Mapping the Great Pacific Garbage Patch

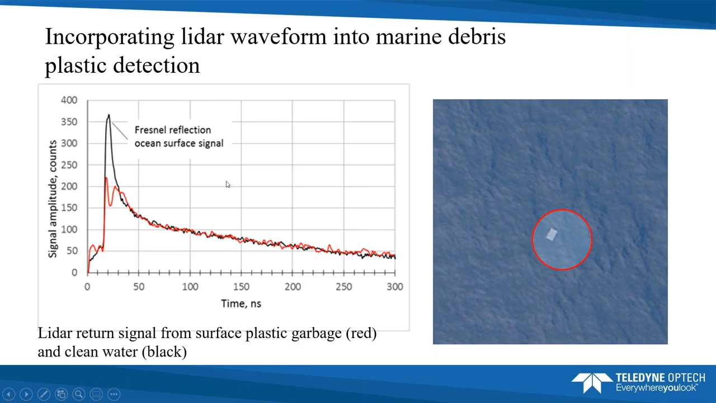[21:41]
underneath this piece of plastic but we are getting a very distorted surface return that's telling you hey there's something in the water at this location just from the waveform itself this is what a ghost net looks like in the waveform on the left here you see the ghost net from the air photo uh
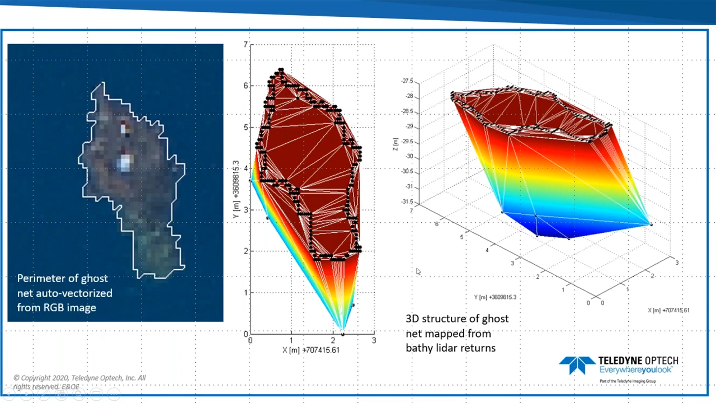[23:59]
you're going from a 2d aerial estimate of debris to a 3d estimate of the volume of the debris which is what ocean cleanup was hoping to see this is another example from a different air photo make the perimeter go
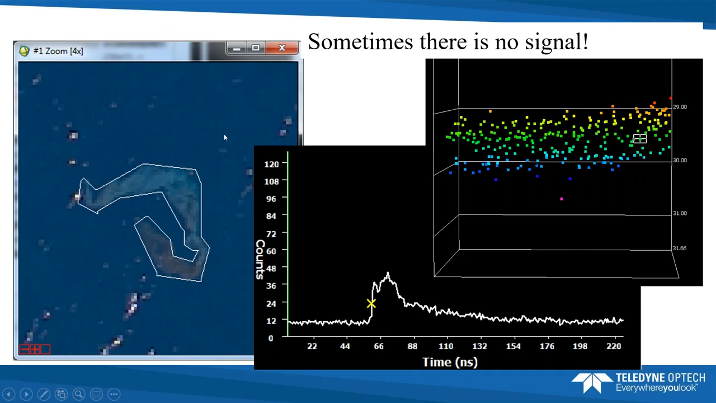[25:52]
piece of garbage it's really difficult to tell and again it underscores the need for a better nadir pointing camera because it would make it a lot easier to see what this is and what its composition is so i'm going to talk a little bit so that's what we did with the air photo and the lidar and then i'm just going to mention the swear